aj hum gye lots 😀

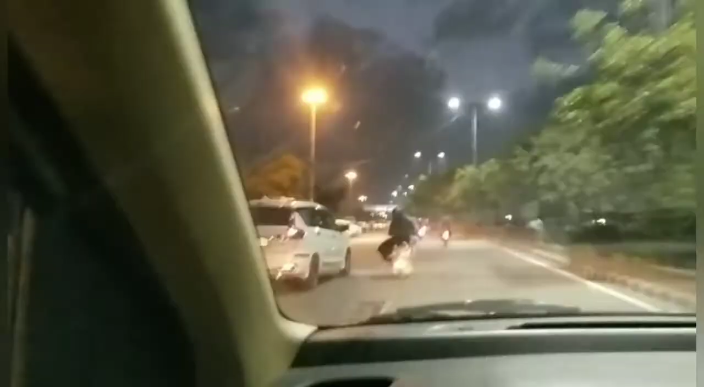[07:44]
अब जिखनानी के ख़राते थे तो वल्लब बॉट कामी रापिक होता था अब लग होता ही निजा और आप तेखो होता है त्रफिक होता है और अब तेरी तरी आपे कांधी नगर्टू मार्केट है तो पे खुलना शुरू हो गया नेरे अब यहां
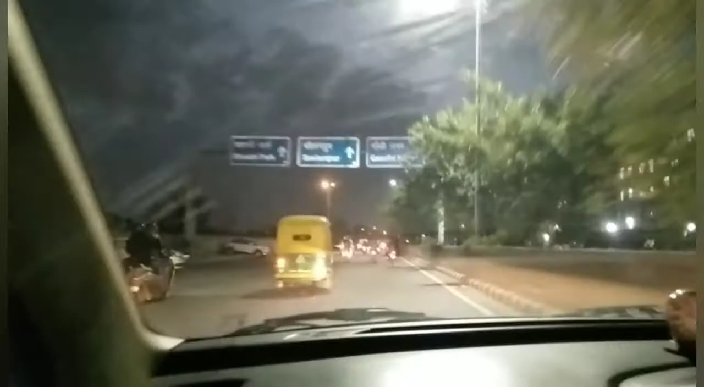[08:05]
पर फुल जो है इसके दिखे रहे हो इसके लोग अपने अपनी जैगा में वापसा रहे है और यवपर कि लाउच अगर्या